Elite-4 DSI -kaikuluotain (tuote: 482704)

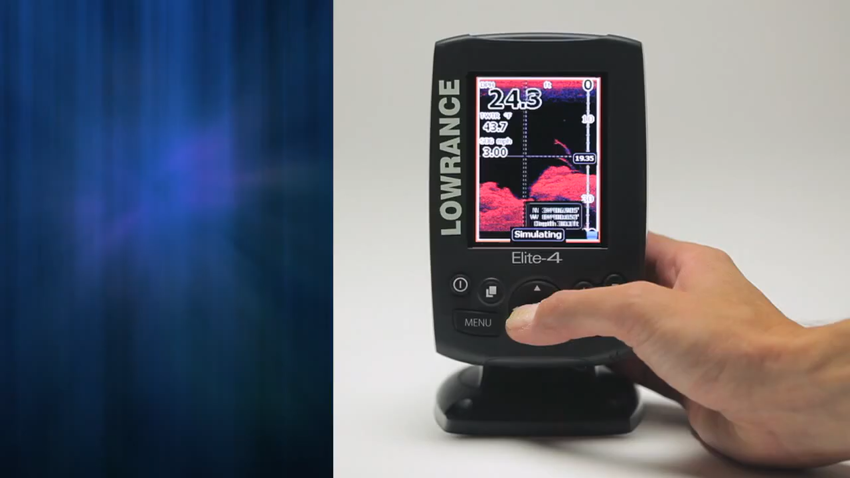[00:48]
Our exclusive trackback feature allows you to have a
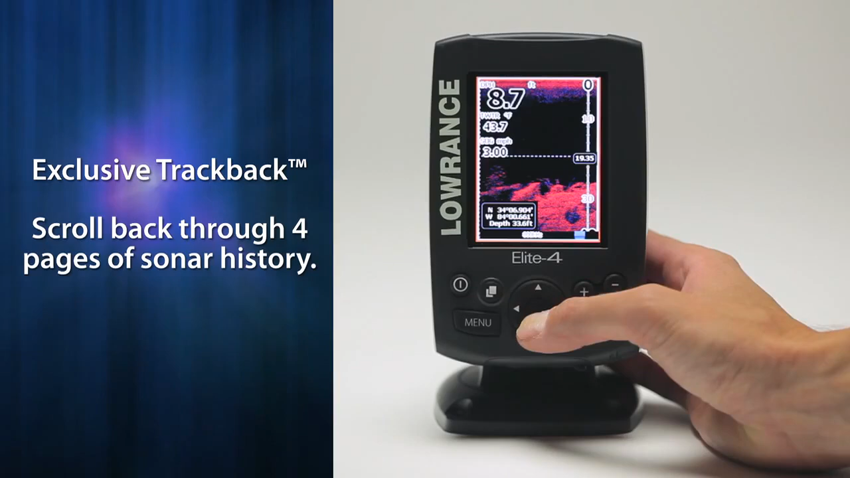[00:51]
virtual widescreen display where you can review almost a foot of sonar history, and on our Markin Elite 4 GPS models, you can scroll back on that history and mark a waypoint directly on the target you saw.
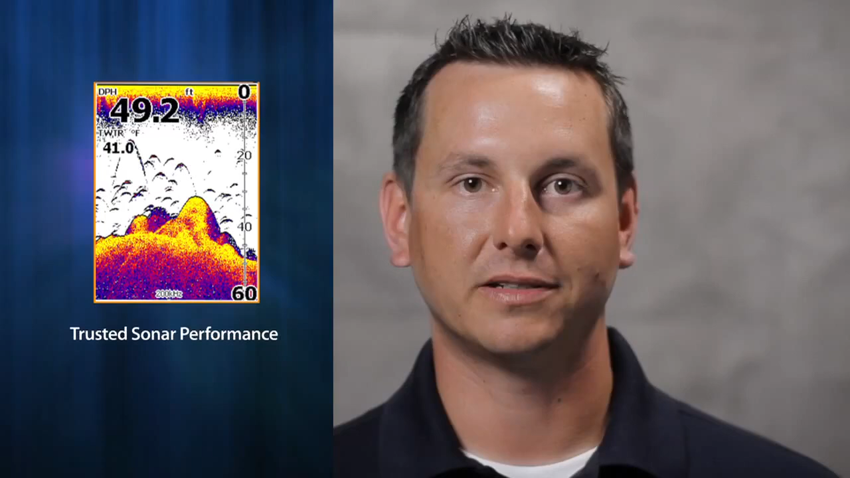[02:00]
On screen: depth 49.2 ft, water 41.0°F
Our advanced signal processing makes our sonar performance better in the competition.
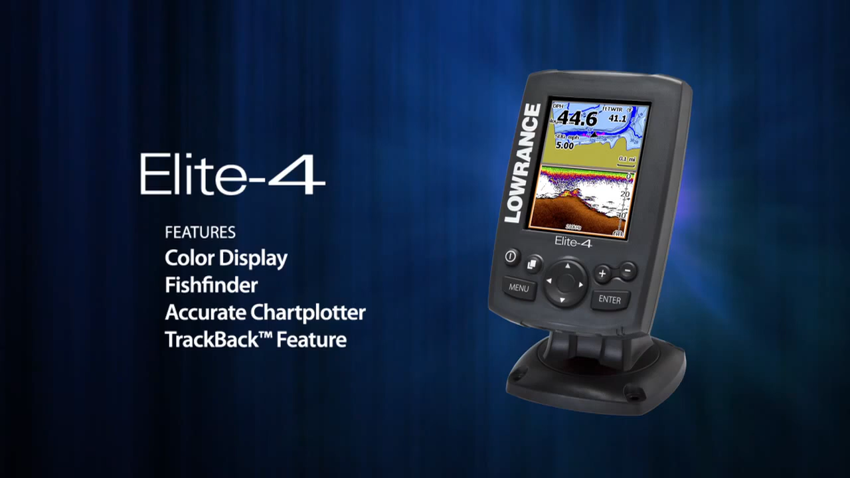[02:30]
The Elite 4, a combination fish finder and chart plotter with a color display and lowrance's proven sonar technology. The Elite 4X is the lowest price color sonar product ever sold, featuring trusted Lowrance sonar technology capable of tracking targets as small as a drop shot rig.
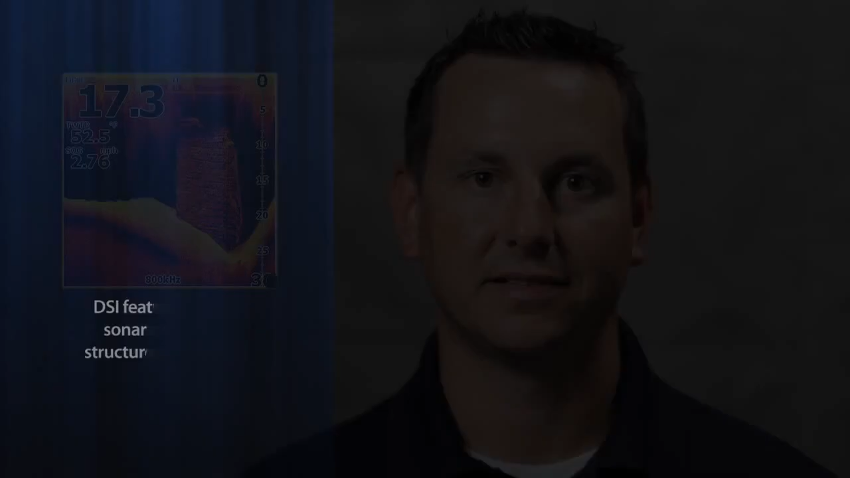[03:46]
Downscan imaging helps me find structure and features underwater that other guys miss.
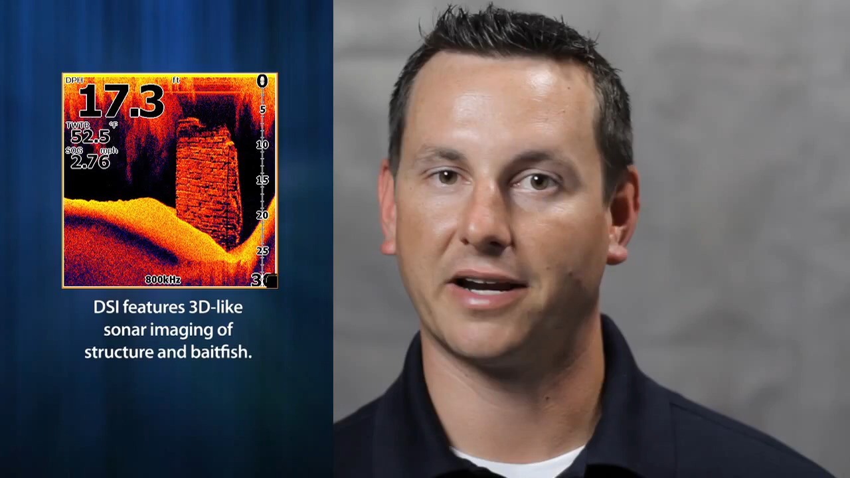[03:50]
On screen: depth 17.3 ft, water 52.5°F, speed 2.76 mph
DSi distinctly marks predator fish and game fish, making it easier to find exactly what species you're looking for.